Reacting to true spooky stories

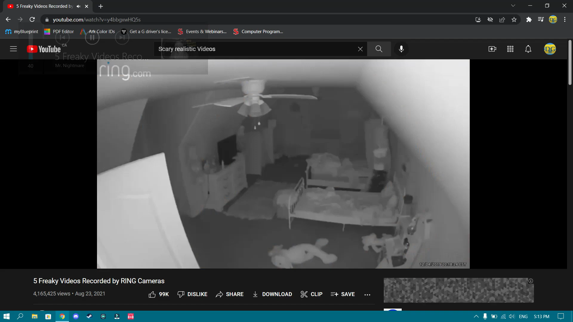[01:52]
A stranger hacked into the LeMay family's Ring security system and had watched them around their home. And for nearly 10 minutes, he interacted with 8-year-old Alyssa. Not only was he able to watch her, but he was able to communicate noises to her, as he had access to a second system placed in the girl's babysitter's room downstairs. Alyssa then heard music coming from upstairs in her bedroom, which she shared with her. What's happening? Okay, I just want to go over this one thing.